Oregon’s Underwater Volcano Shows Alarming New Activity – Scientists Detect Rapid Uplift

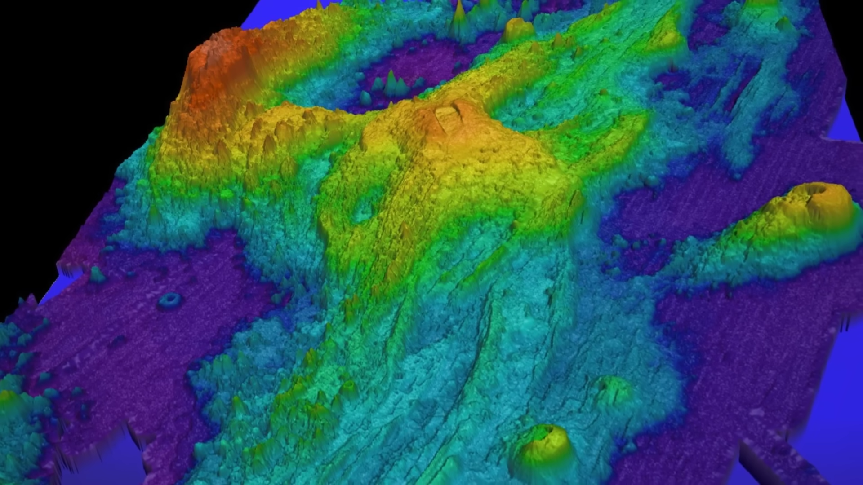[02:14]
Multi-beam sonar grids compared side by side show clear vertical change—more than a foot of uplift at the caldera center since the last eruption.
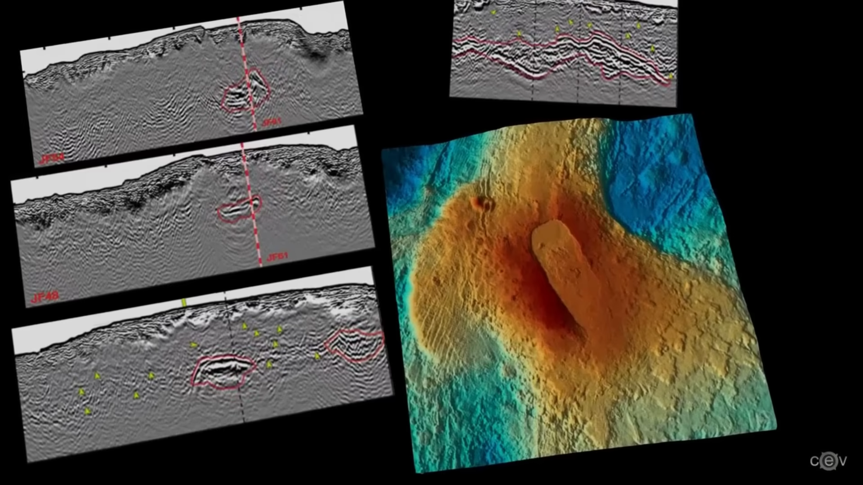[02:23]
Mapping teams pore over these difference maps,
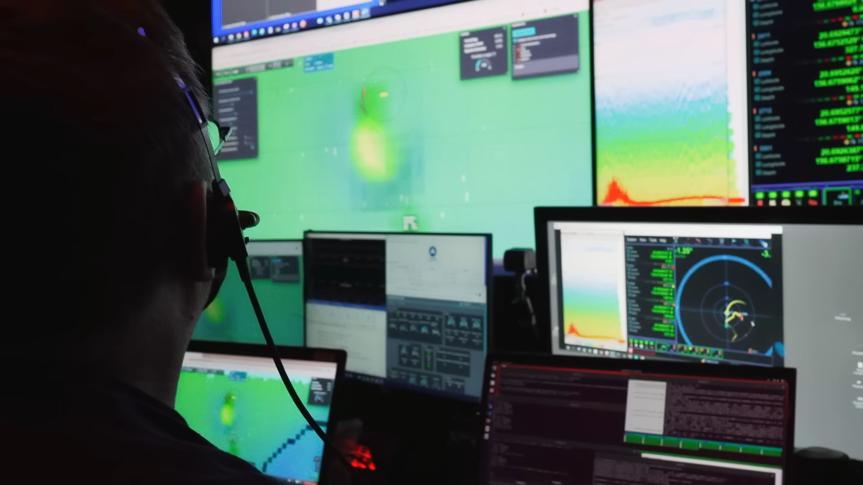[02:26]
tracing the contours of new elevation and confirming that the deformation is not just a statistical blip, but a broad, measurable swelling of the seafloor.
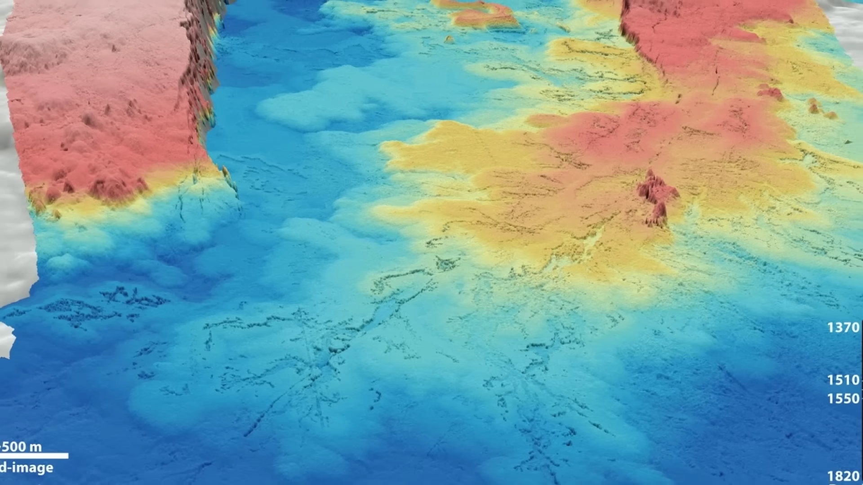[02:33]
The uplift is not uniform. The greatest rise centers on the caldera tapering outward across the summit.